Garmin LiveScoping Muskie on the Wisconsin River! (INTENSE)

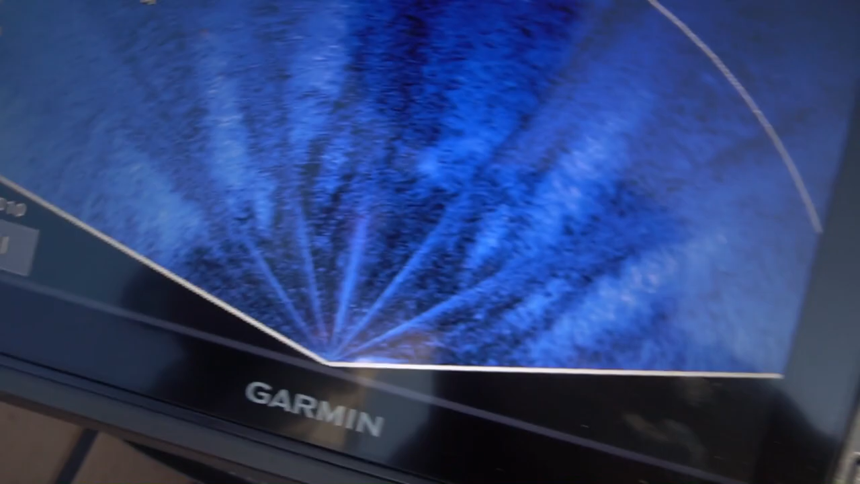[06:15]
Those are two muskies. Looks like sitting like at a 45, like tail to tail.
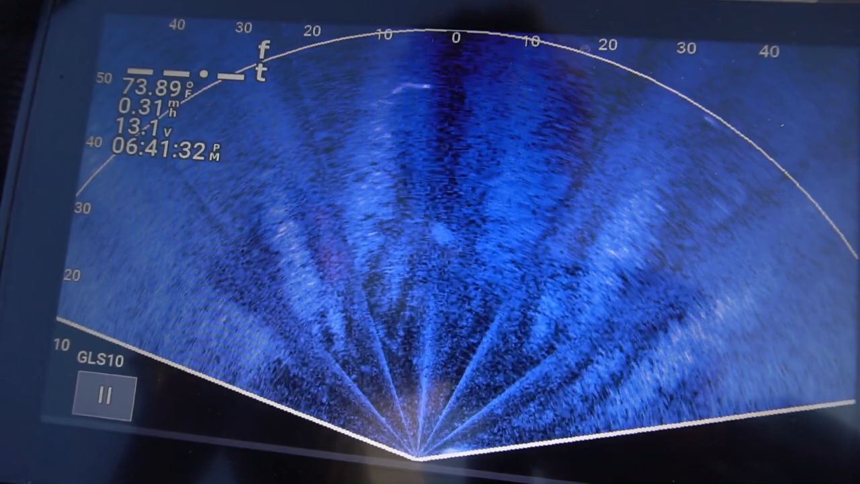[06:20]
On screen: water 73.89°F
There's another one.
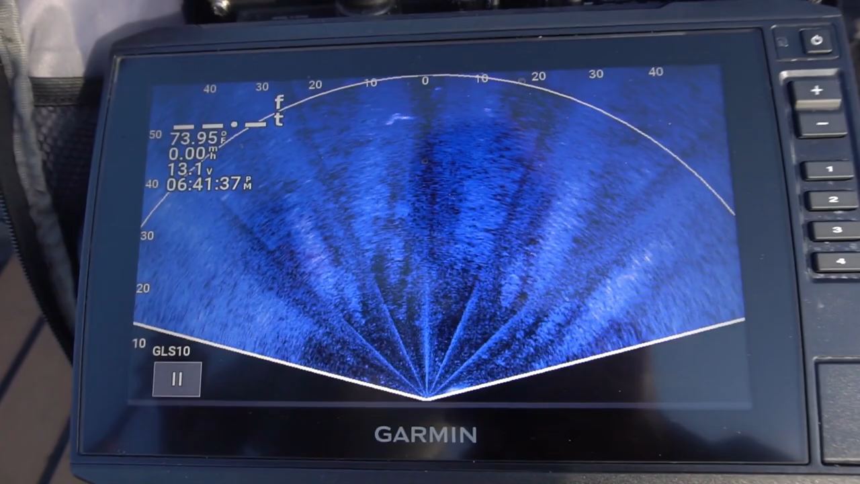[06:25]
On screen: water 73.95°F, speed 0.00 mph
That should just be just close to us here.
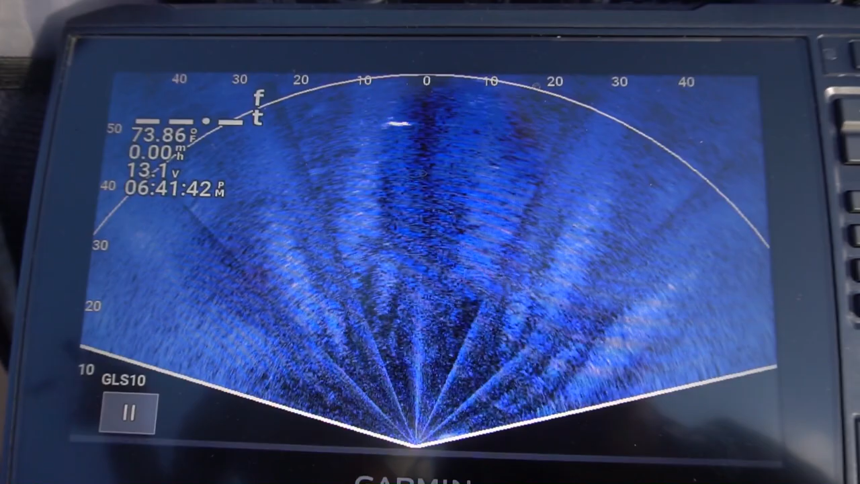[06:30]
On screen: water 73.86°F, speed 0.00 mph
We just cast it on these guys. Oh yeah, there he is. Look, yeah. He's behind it.
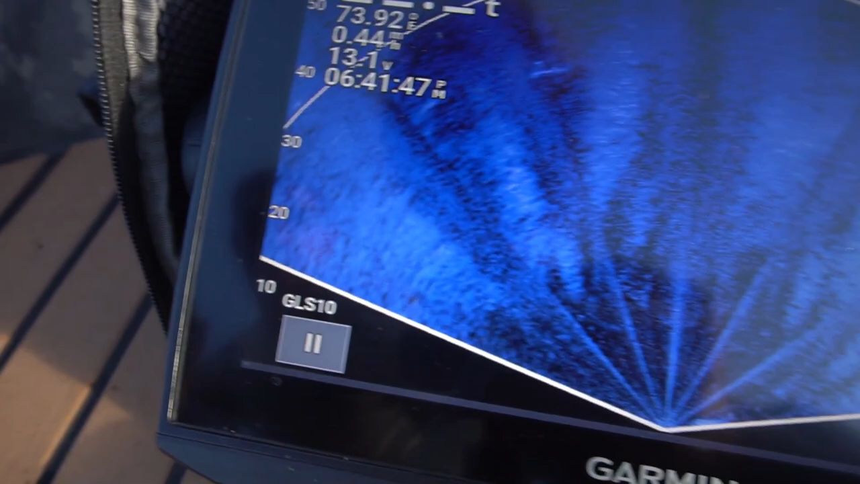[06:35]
Three of them, just right next to each other. Well, you guys, as you can see, we found the muskies.
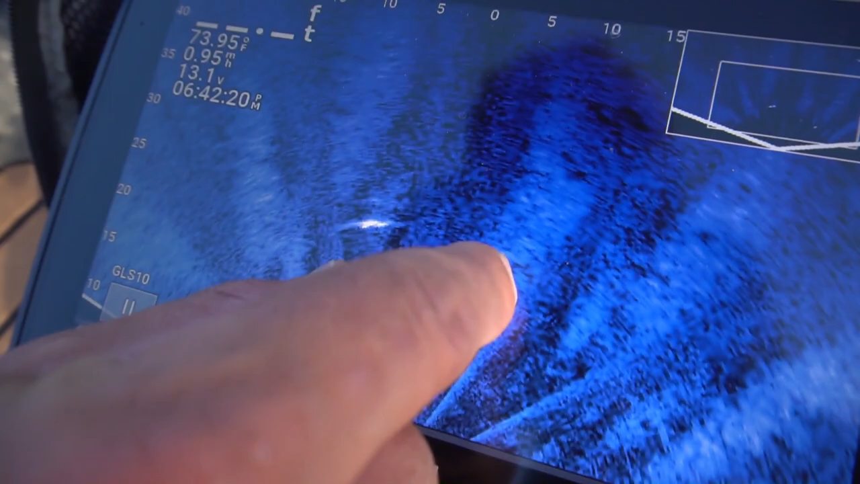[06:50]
On screen: water 73.95°F
Look at here, that. Here, now watch. Let me see if I can cast on him.
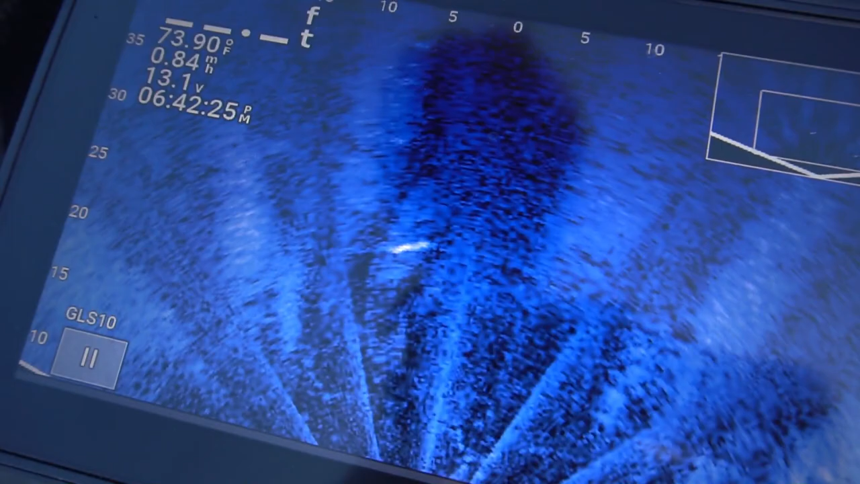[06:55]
On screen: water 73.90°F, speed 0.84 mph
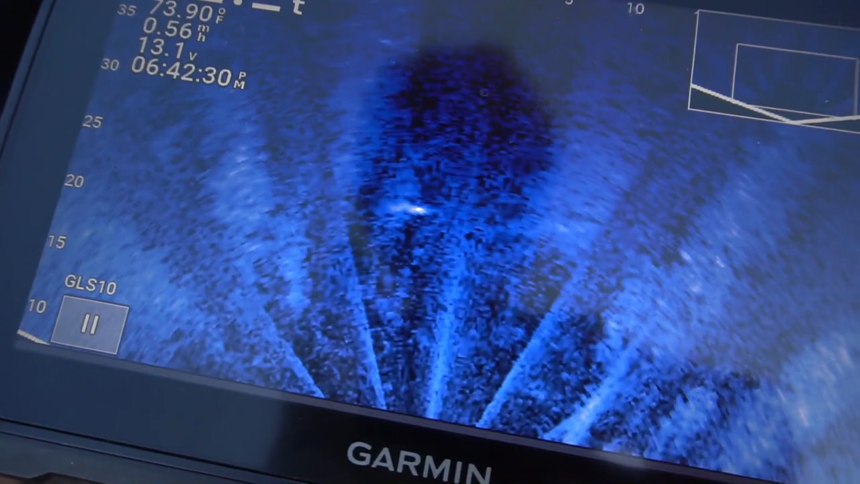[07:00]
On screen: water 73.90°F
I don't know where I am. I don't either. He's moving. Usually when they're swimming. Oh yeah, you gotta go like 20 feet to the left.
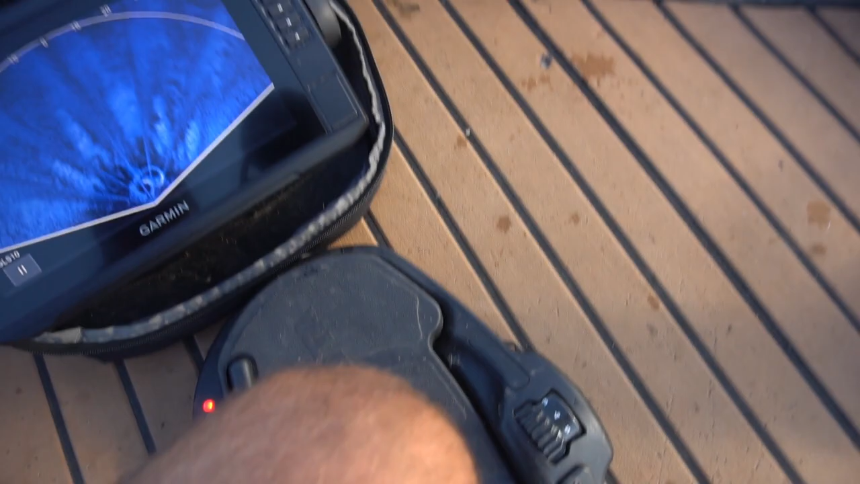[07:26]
Oh yeah, he's on you. Is he? Yeah, he was. He just pulled up. Yeah, he's there in the area.
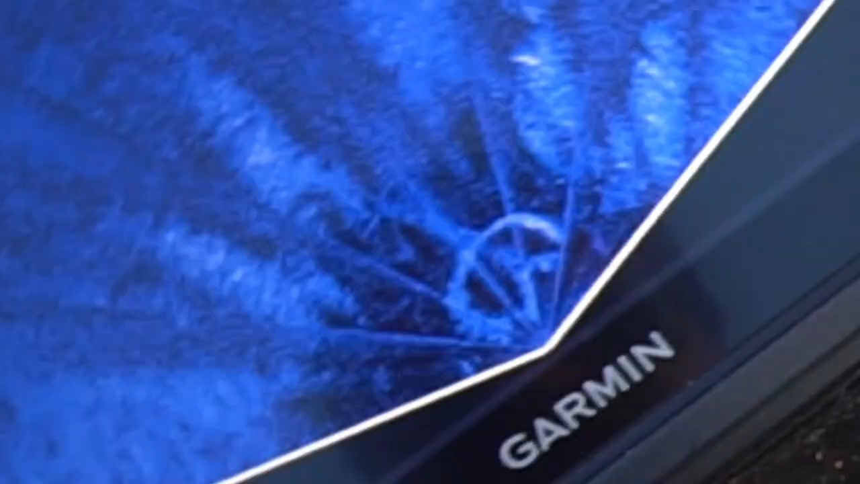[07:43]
Did he? Yeah. I never saw him.
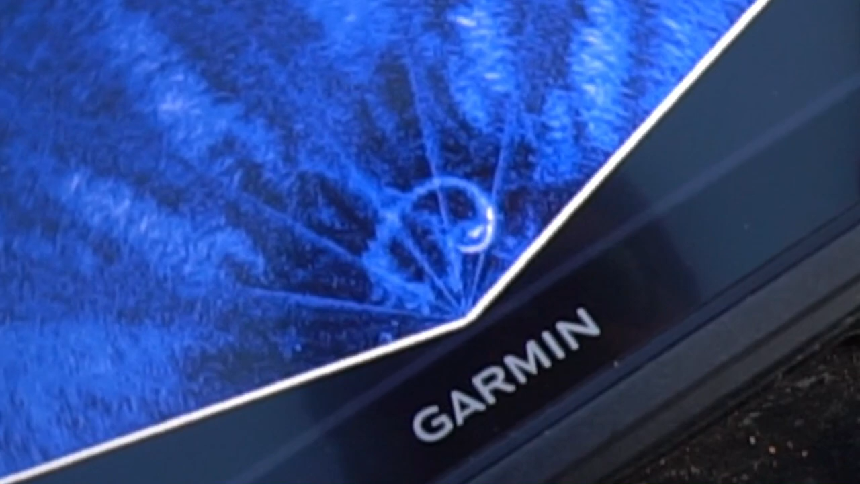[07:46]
It was pretty wide. You like got his attention when you went up for the eight. Uh-huh. Well, things got chaotic.